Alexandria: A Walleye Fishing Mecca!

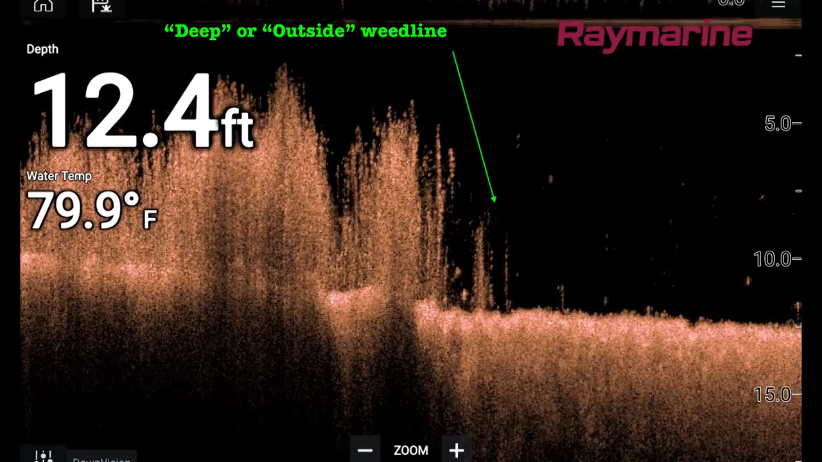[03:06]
On screen: depth 12.4 ft, water 79.9°F
what we often call the deep weed line.
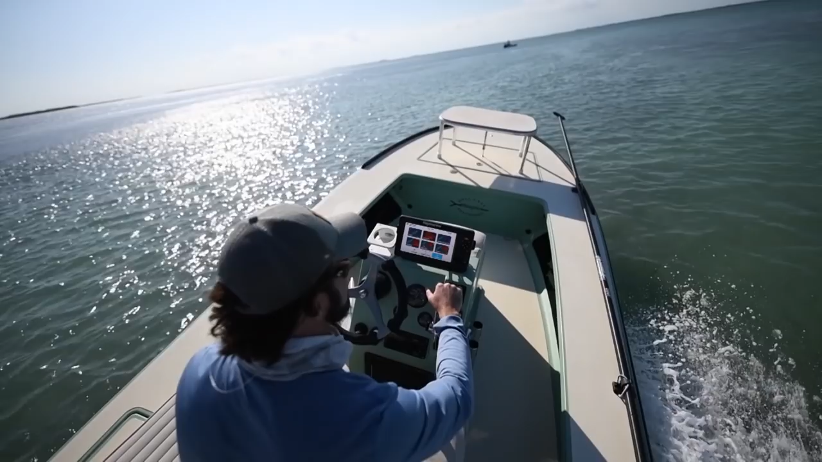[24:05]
Down vision, side vision,
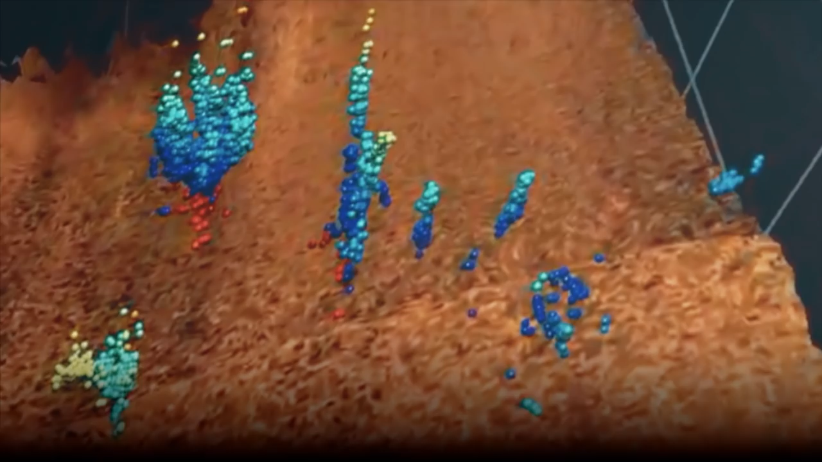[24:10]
and real vision 3D views are delivered in rich 1.2 megahertz hypervision chirp sonar with amazing lifelike clarity.
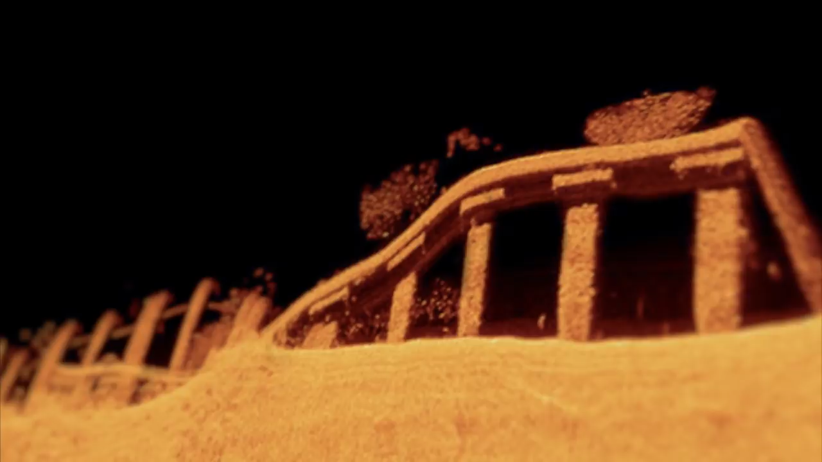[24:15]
All this capability comes from Element's compact hypervision all-in-one transducer.